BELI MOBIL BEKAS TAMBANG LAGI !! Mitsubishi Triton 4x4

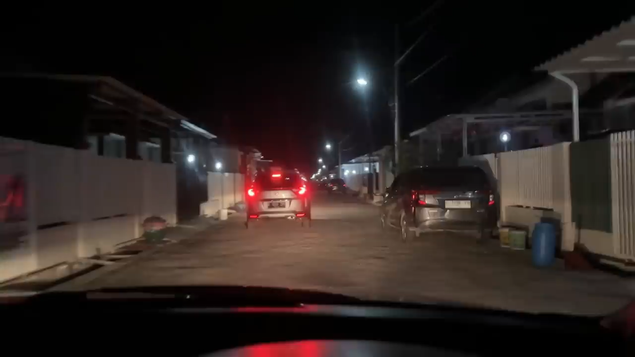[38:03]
Titiknya tepat, masih harus nyari nomor rumah ya gitu teman-teman. Sekarang 11:30 nih. Alhamdulillah, jam 12 kurang 1/4 penyerahan.